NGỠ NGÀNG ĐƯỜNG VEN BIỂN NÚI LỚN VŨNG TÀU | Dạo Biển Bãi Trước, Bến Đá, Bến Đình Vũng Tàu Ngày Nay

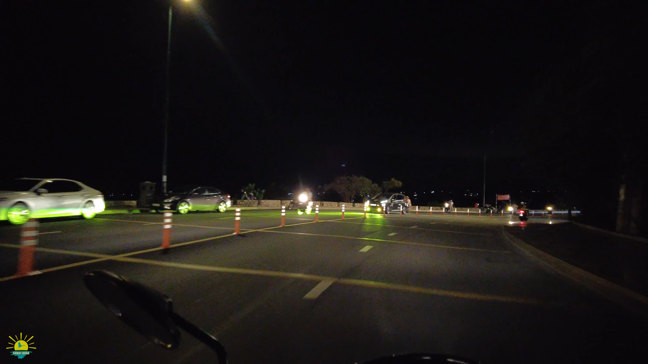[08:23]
Thả dốc. Từ khi mà mở con đường này. Từ khi có những cái dịch vụ ăn uống thì khu vực Bãi Dâu có vẻ nhộn nhịp hơn. Ngày xưa thì ít ai mà chọn nghỉ ở Bãi Dâu lắm anh chị. Thì nó vắng quá. Còn đối với nghỉ Bãi Dâu thì anh chị nói ít là xa trung tâm.
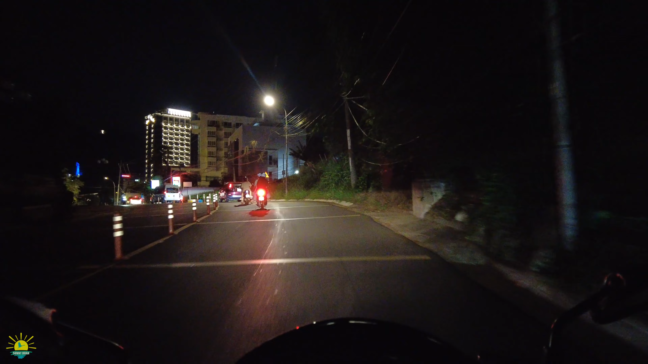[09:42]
Chúng ta tới khu vực Bãi Dâu rồi anh chị.
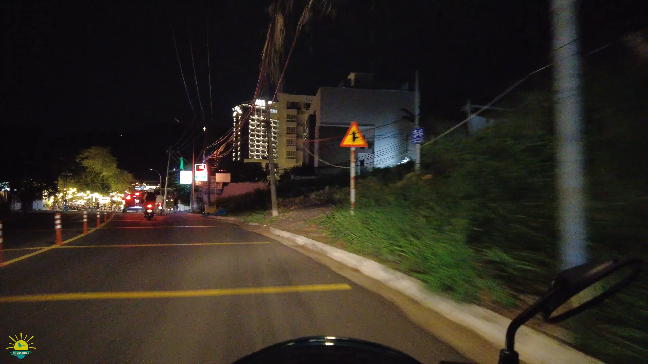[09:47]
Đó quán cà phê. Anh chị thấy ánh đèn đó.
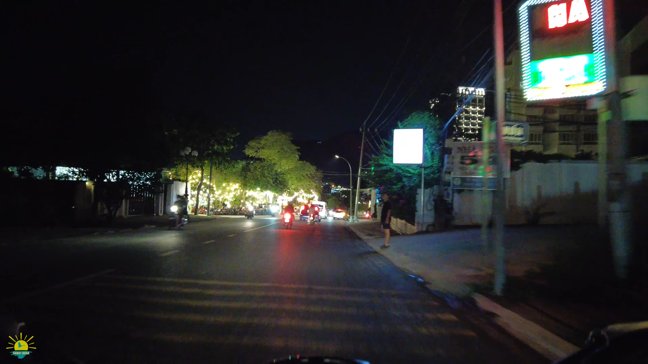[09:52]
Quán cà phê đó. Nó có view mẻ bên trái là cái vật nhìn ra biển. Sống gỗ y đung.
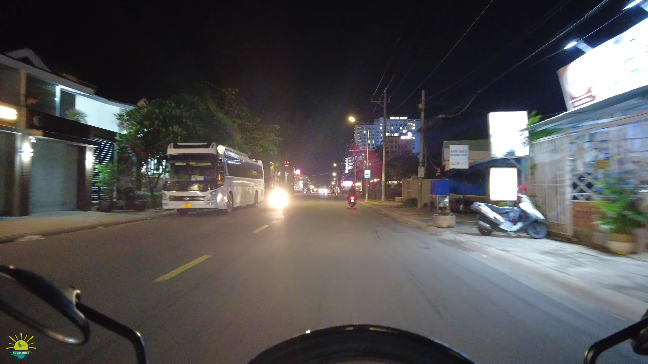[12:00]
Quá dữ luôn. À đây là tới nhà thờ Vũng Tàu rồi. À đó đây là nhà hàng Cây Bàng.
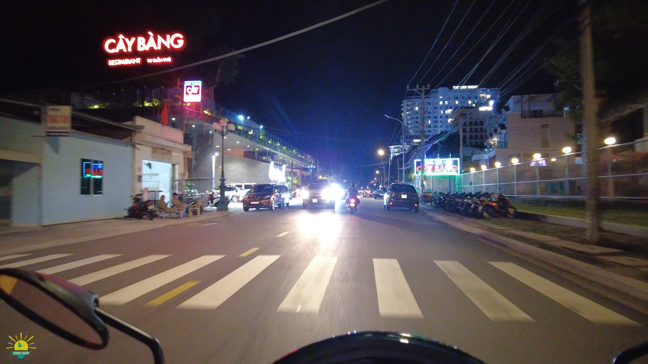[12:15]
À đẹp. Nhà hàng Cây Bàng sửa lại nó sang lại rồi em. À thằng bạn của anh thì nó hết làm rồi. Nó hết làm chủ nó sang lại rồi.
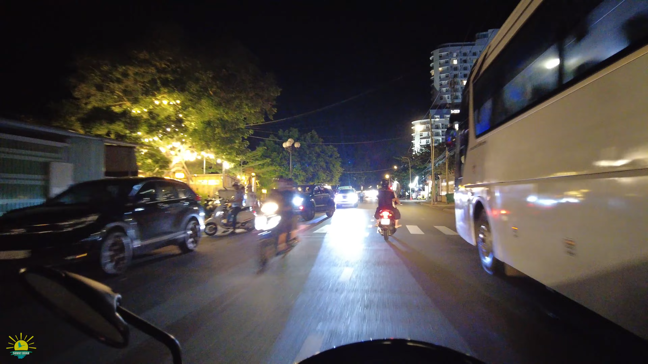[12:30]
Đẹp. Đó. Quán cà phê. Quán cà phê đây. Ông cũng nhờ mấy quán cà phê này Bãi Dâu mới đông em ha. Đó.
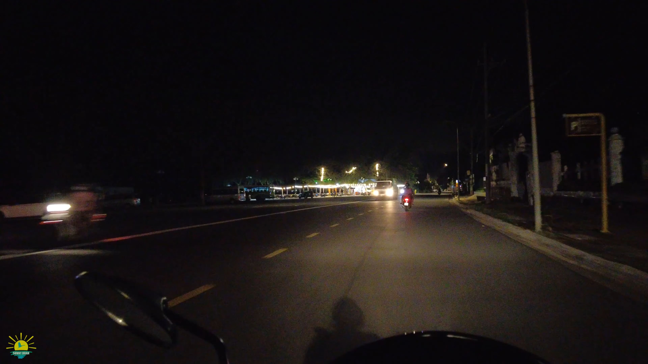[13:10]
Cá khô không chị. Phơi trang ra đường. Con đường nhỏ lắm chứ đâu phải là lớn vậy. Và về cái áo nó nghe mùi cá. Và ngày xưa cứ nhớ mỗi lần mà tới Bà Rịa. Đi vào. Tới Bà Rịa bắt đầu là chúng ta nghe cái mùi, cái hương vị biển đó là cá khô. Bây giờ thì cũng hết rồi.
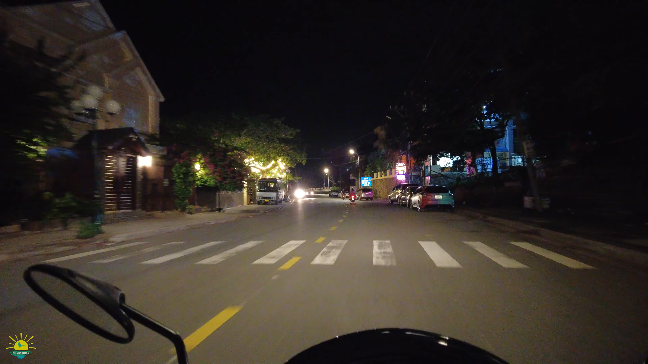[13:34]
Ngày xưa là cứ đi vào Vũng Tàu là nghe mùi cá khô. Mùi hương biển. Mùi muối mặn. Ở đây có một cái eo. Sinh đi sẽ đi tới ngã tư giếng nước.
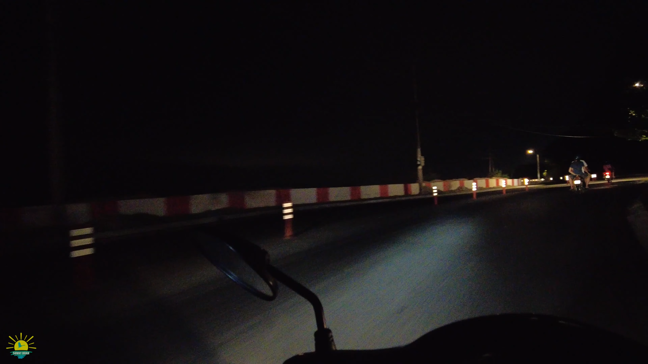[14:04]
Rồi về quân sự 3 luôn anh chị. Ở đây có eo thì anh chị chạy xe cũng rất là cẩn thận. Đừng chạy nhanh. Đây mấy trái là vật.
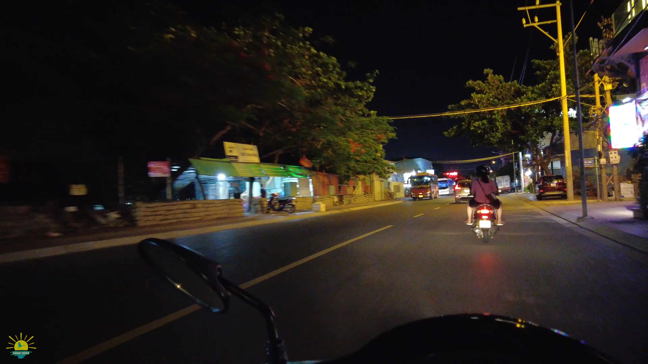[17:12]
Có những cái nhà hàng, hải sản, chơi xe, xe khách du lịch cũng có. Những cái quán mà men theo cái bờ biển anh chị.
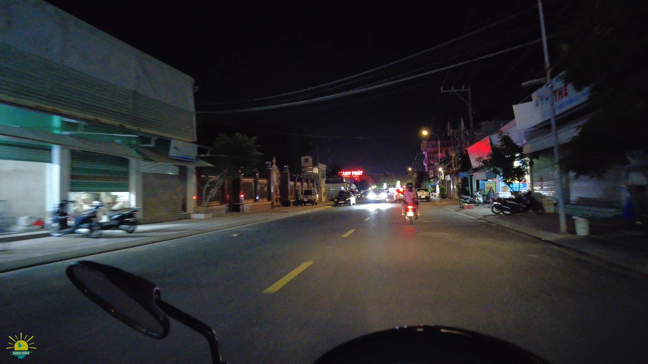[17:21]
Khu vực Sao Mai. Ở đây thì nổi tiếng nhất là Thành Pháp. Xe hơi đầu hai bên lên trên. Và ở đây thì có chạm cái chỗ bến phà để đi Cường Giờ luôn. Ở đây là khu vực ăn chơi nè. Ăn chơi thưởng thức hải sản nè.
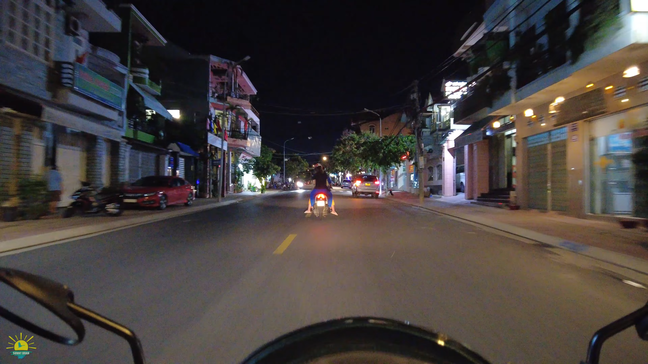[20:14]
Hồi xưa đi dốc hai con rồng để buổi tối sợ lắm. Mà một bên phải là rừng. Nó giáp với lại cái chiền núi anh chị rừng. Bây giờ nhà cửa anh chị thấy quá trời ha. Con đường được mở rộng. Chứ ngày xưa ở đây rậm rạp lắm. Bên phải là giống như rừng thưa vậy đó.
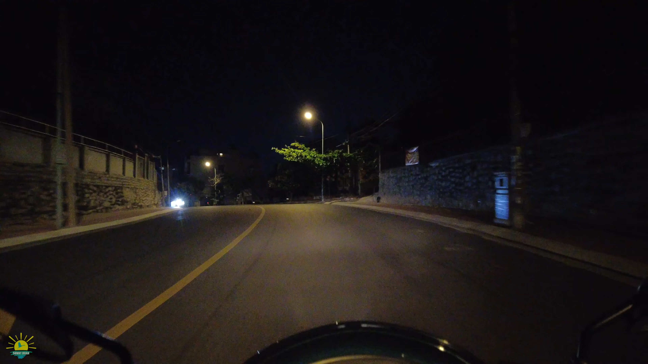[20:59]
Đây dốc hai con rồng và đổ dốc để về tới Tích Ca Phật Đài.
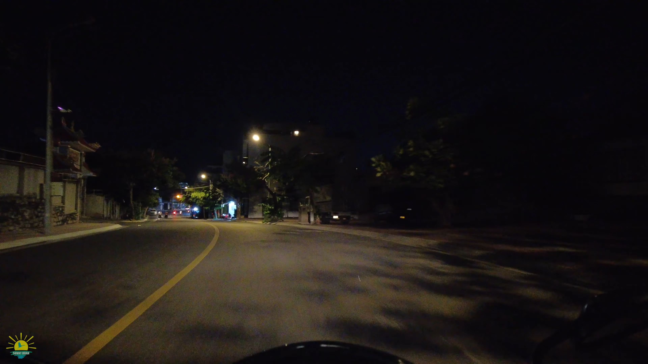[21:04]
Đây là con đường mang tên là Trần Phú và ngày xưa là Lê Văn Duyệt anh chị. Bà con thì bắt đầu ta không đóng cửa nghỉ ngơi rồi. Một ngày làm việc vất vả rồi. Chỉ có những cái tù điểm như quán ăn, quán nhậu thôi. Quán cà phê mở thôi.
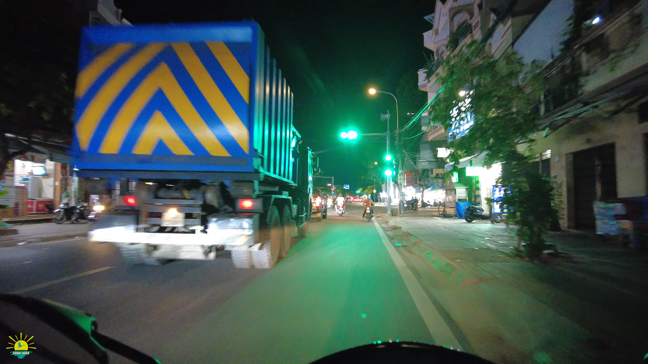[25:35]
Men theo cái vành đai phi trường Vũng Tàu để về Gạch Dưa. Nhưng mà xin đi thẳng đến ngã 3 phi trường Vũng Tàu. Ta gọi là ngã 3 phi trường.
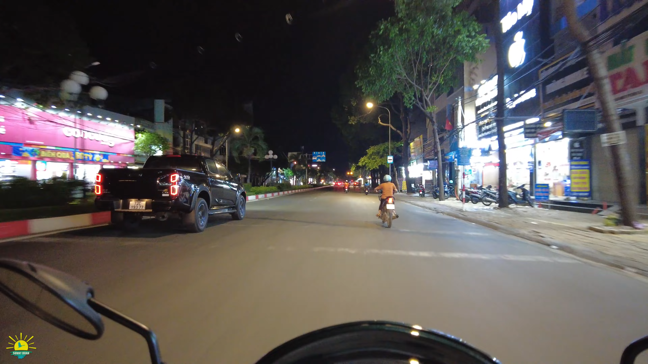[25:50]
Đó là những cái tên gọi của người cũ thôi. Và ở đây con đường lớn rộng chưa anh chị ha. Máy trái là ngày xưa là bức tường vành đai. Bên phải là những cái căn cứ quân sự, quân đội. Danh chạy quân đội đó. Trước và sau năm 1975. Bây giờ đường xá nó mở ra nhiều lắm. Ngã 3 phi trường nó trở thành ngã tư rồi.